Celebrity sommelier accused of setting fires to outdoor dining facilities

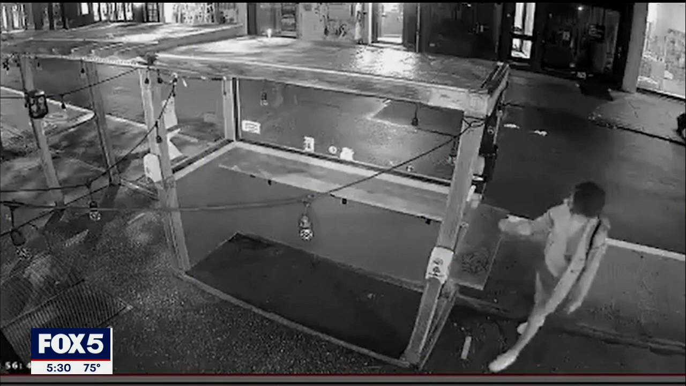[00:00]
A star sommelier in the city is now under arrest, accused of torching several outdoor dining structures downtown.